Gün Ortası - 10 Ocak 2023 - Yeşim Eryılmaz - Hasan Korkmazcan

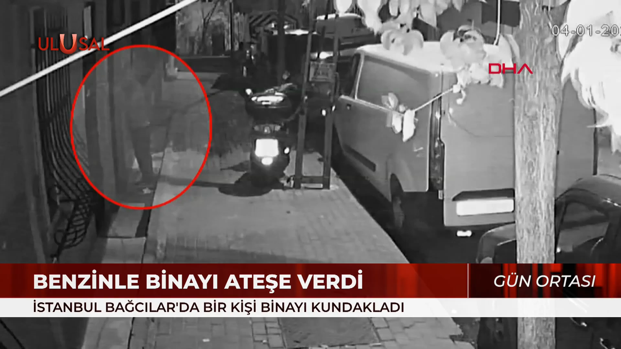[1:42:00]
Elini kolunu sallayarak binanın önüne gitti. Eline benzin bidonunu alarak binayı ateşe verdi.